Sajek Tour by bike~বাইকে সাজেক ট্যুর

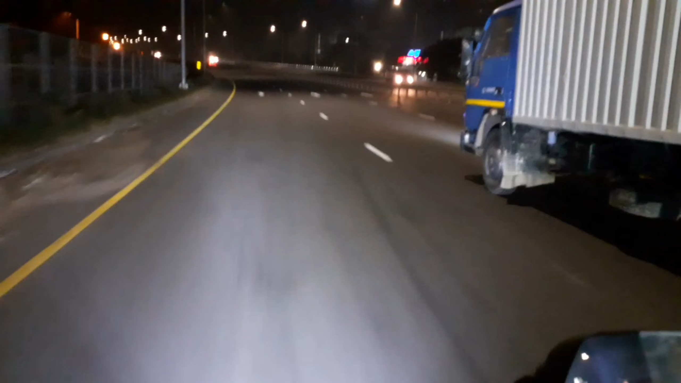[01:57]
এখন আমরা মানে আমরা মানে আমি আছি এখন, এটা হলো গোমতী সেতুর ব্রিজ, মেঘনা ব্রিজ। এর আগের ভিডিওগুলো আমি করিনি, আমরা নারায়ণগঞ্জ থেকে রওনা করছি, 12টা,
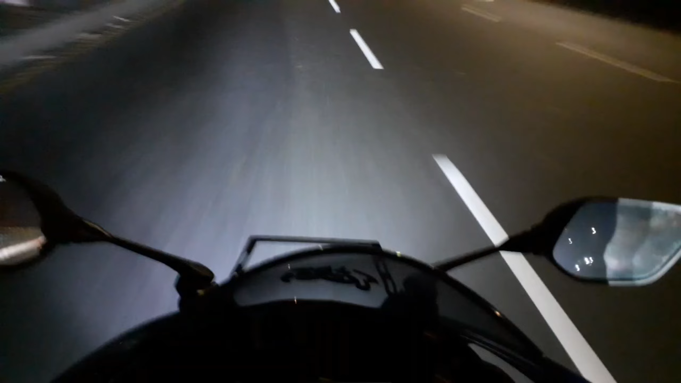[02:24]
এখন বাজে 1টা, একটু লেট হয়ে গেছে। আমাদের সাইনবোর্ডে কিছু ফ্রেন্ড ছিল ও তাদের রিসিভ করলাম, তো সব কিছু মিলিয়ে আলহামদুলিল্লাহ রওনা করেছি সাজেকের উদ্দেশ্যে।
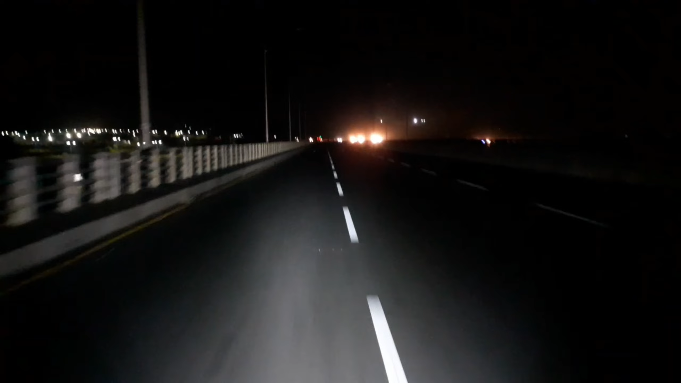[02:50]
দাউদকান্দি, না মানে কুমিল্লাতে, হ্যাঁ কুমিল্লা ক্যান্টনমেন্টে মেবি আমরা একটা ব্রেক দিব, মেবি কোনো রেস্টুরেন্টে হতে পারে, মানে মিথ্যে কিছু একটা।
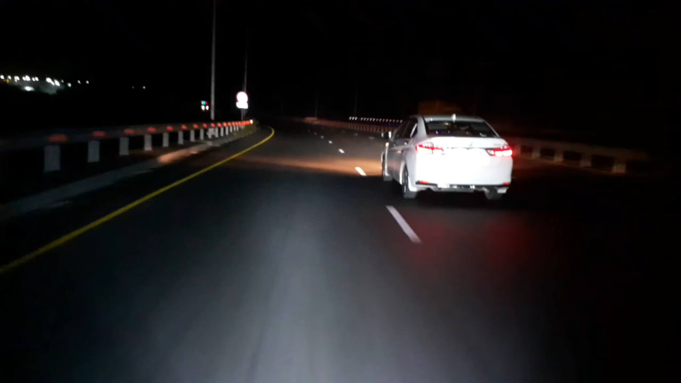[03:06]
তো এই রাতের বেলা আসলে ভিউ দেখানোর কোনো সুযোগ অত নেই, আর আমার
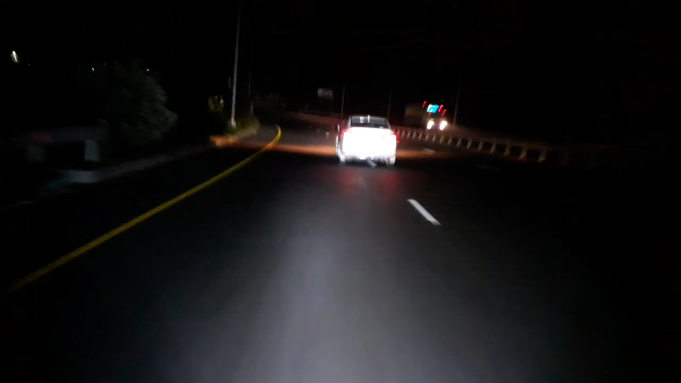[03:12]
গাড়িতে এখন ব্রেকিং পিরিয়ড চলছে, আমি নতুন বাইক কিনেই R15 নিয়ে আমি বের হয়ে গেছি ট্যুরে। তো ওই এক মাসের মধ্যে আমি চেষ্টা করেছি যতটুকু করার, মাত্র 1100 মতো হয়েছে কিলোমিটার।